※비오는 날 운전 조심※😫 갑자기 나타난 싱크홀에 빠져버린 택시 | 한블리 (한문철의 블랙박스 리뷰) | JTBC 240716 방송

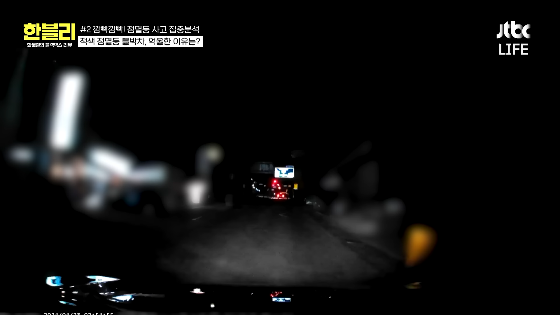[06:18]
밤이야. 네. 밤에. 내가 운전자라고 생각하고. 저기 빨간불이? 적색 전면. 되게 천천히 가신다. 길이 되게 어둡다. 여기서. 자, 빨간불. 저 넓은 길은 황색 전면이에요, 저쪽은. 저쪽 황색이죠, 그죠? 보시네, 보시네. 섰다 가시는데. 보시네. 근데.
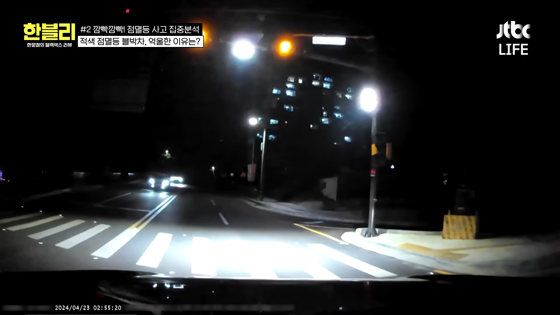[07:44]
일시정지는 안 했네요. 네. 일시정지라는 것은 네 바퀴가 동시에 멈춰요. 잠깐이라도.